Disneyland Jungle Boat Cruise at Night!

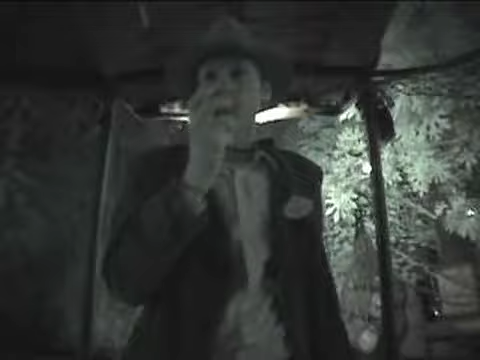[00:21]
It's actually going to be right over there on the right, danger.
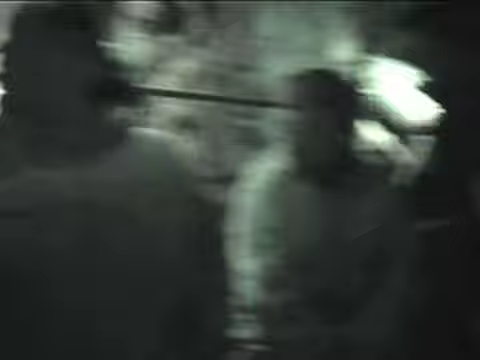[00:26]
There it is. Let's see, go ahead and cross that one off the list. Pretty cool.
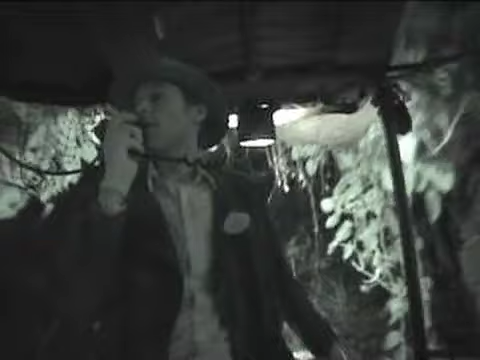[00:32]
So we're now entering an ancient Cambodian shrine, and over there on the left is a Bengal tiger. That's right. A little known fact about the Bengal tiger: when fully grown, it can actually weigh up to 5,000 pounds and jump up to 25 feet. Now, it's actually the only animal in the jungle that can do that.
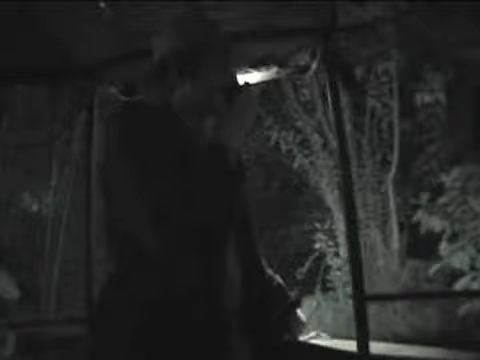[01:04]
Actually, we may have to take her to see a pachydermatologist. Is that too highbrow? That's too highbrow. Okay, we're going to go ahead and you know what? It looks like there's an elephant blocking our path right now.
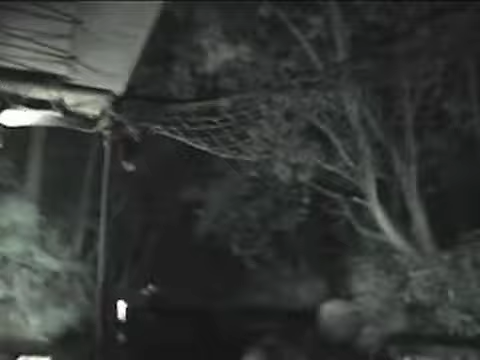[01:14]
You there? Okay. Don't worry. Not going to get you guys wet. Okay, he's going back down.
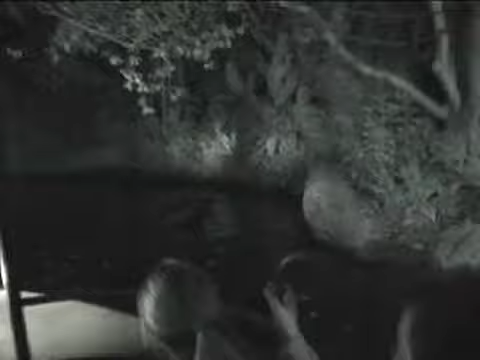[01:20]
We're gonna go ahead and move on. Uh-oh, he's coming up again. Everybody get down. Get down. Get down. Get down. Get down.
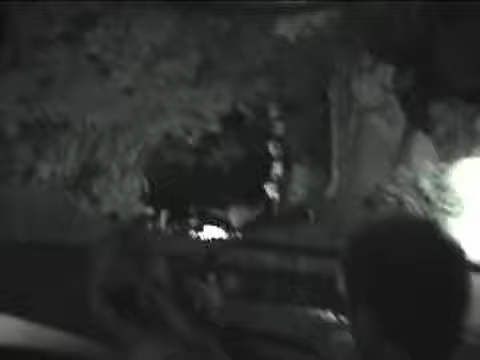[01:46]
That is amazing. Look at all those rocks on that beach.
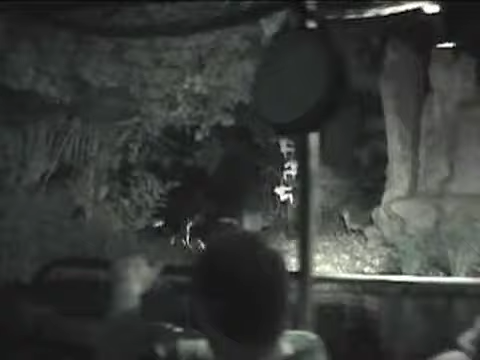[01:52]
It's going to be like 1,000 rocks. It's out of the ordinary and memorable as well.
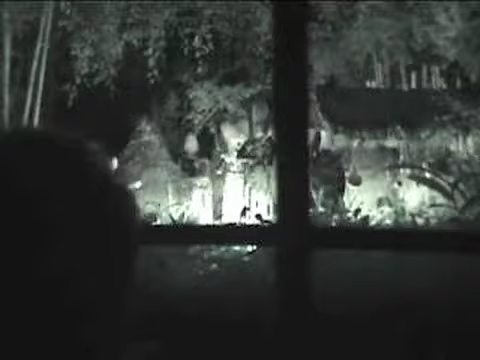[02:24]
And the natives are chanting something on the right. It's important we do absolutely nothing to draw their attention.
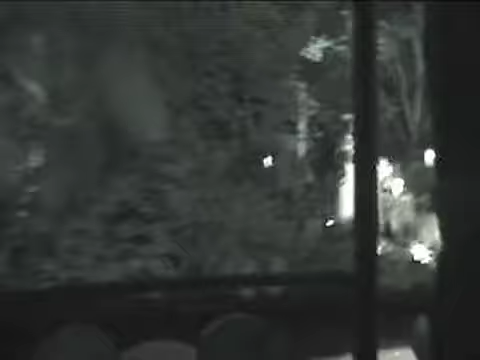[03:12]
But there's Trader Sam over on the left, which means we are back in civilization.